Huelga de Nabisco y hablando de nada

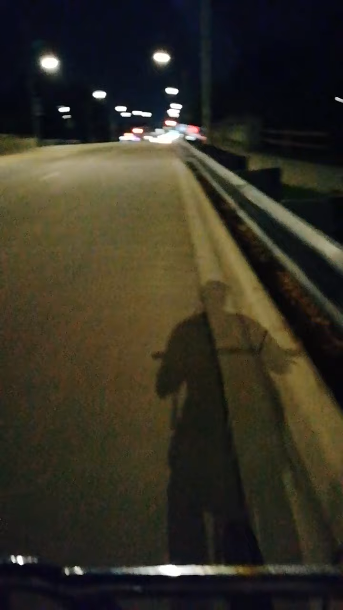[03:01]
Cosa que yo digo, o sea, sí, está bien que se quejen, pero en mi país te dirían, ay, pues si no te gusta, pues vete a la... O sea, por Dios.
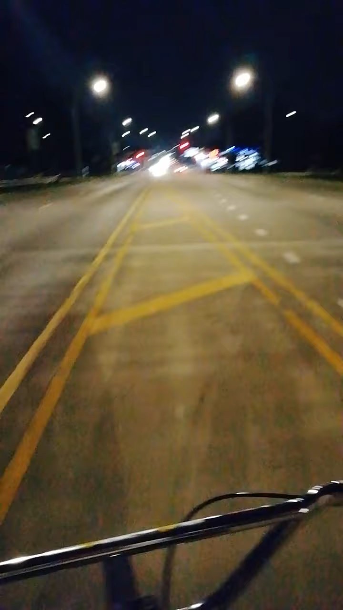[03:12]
Y estar mal acostumbrado a eso, o sea, no está bien, estoy seguro. Pero pues qué cosas, ¿no? Lo bueno de que sea de noche es que llego bien rápido a mi casa. ¿Qué horas son ahorita? Según esto son las 12.35 AM. ¡Ah, la ve! Vamos a encontrar el auxilio.
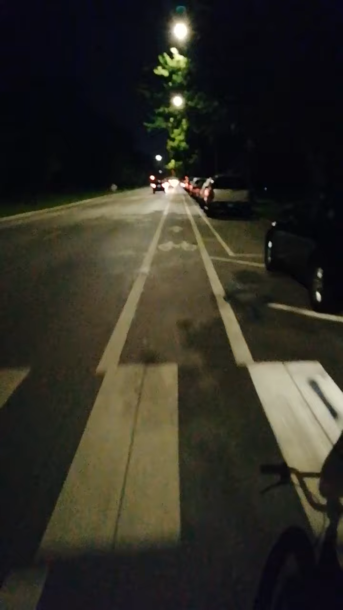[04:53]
Ahí la pueden ver. Cultura vial. Y pues nada, desde parque,